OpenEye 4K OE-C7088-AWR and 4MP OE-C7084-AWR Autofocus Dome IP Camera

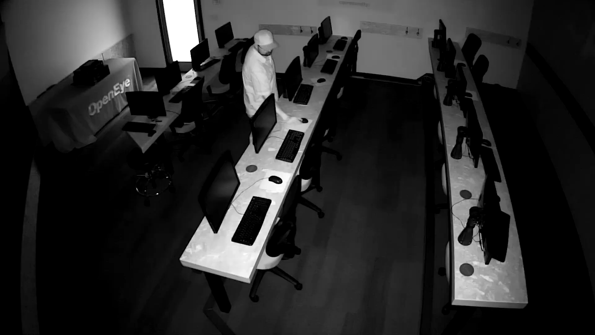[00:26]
Adaptive IR technology produces better night shots as conditions change in a scene.
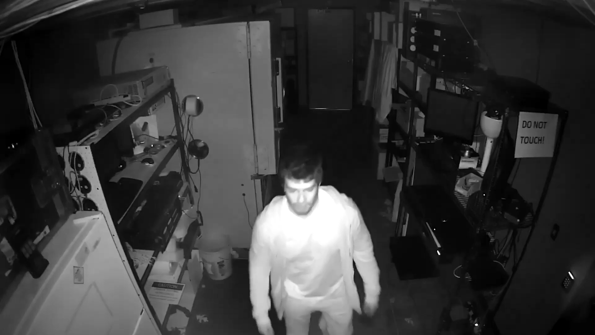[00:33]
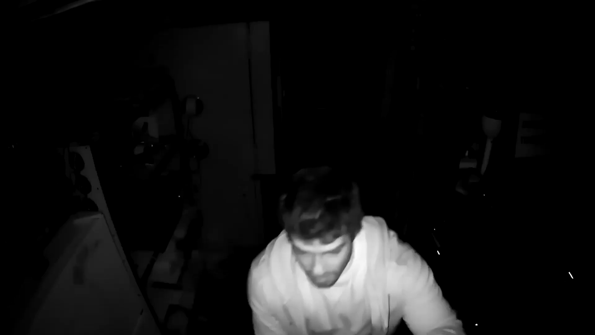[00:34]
The IR output is automatically adjusted to prevent overexposing objects or persons.